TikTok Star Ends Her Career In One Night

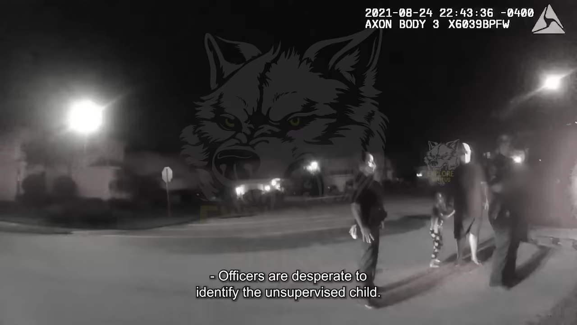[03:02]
Officers are desperate to identify the unsupervised child. Younger woman, like off looking, really dark, black, jet black hair.
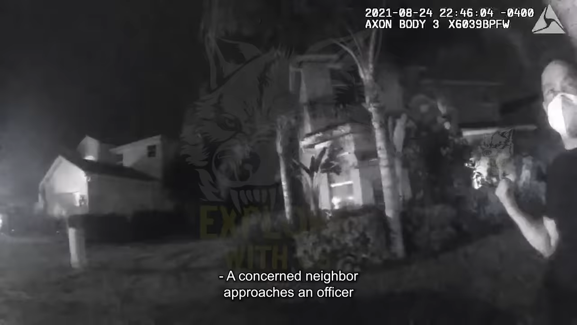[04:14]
A concerned neighbor approaches an officer and inquires as to what's going on.
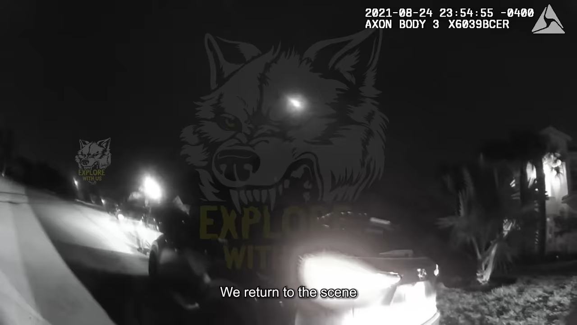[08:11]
We return to the scene where Marissa's mother has just arrived.